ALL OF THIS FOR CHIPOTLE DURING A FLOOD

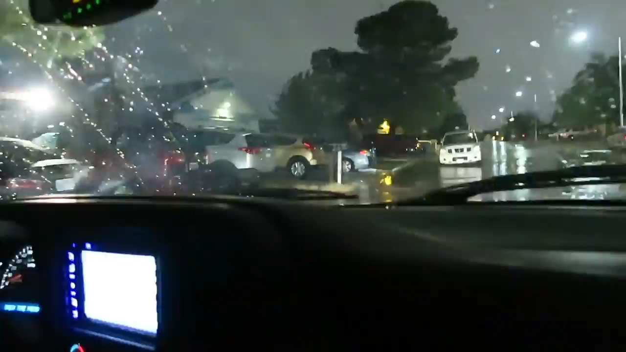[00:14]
I wanna see this. Look at this.
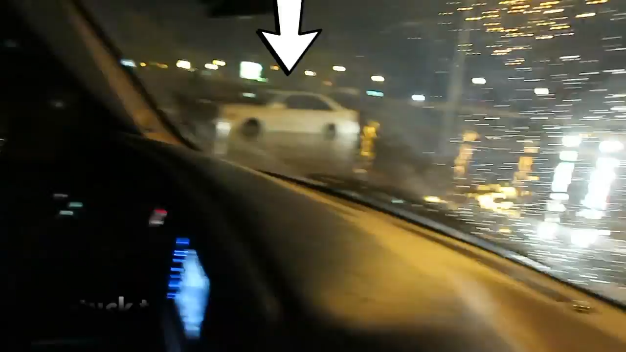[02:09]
It's right here. Oh my god.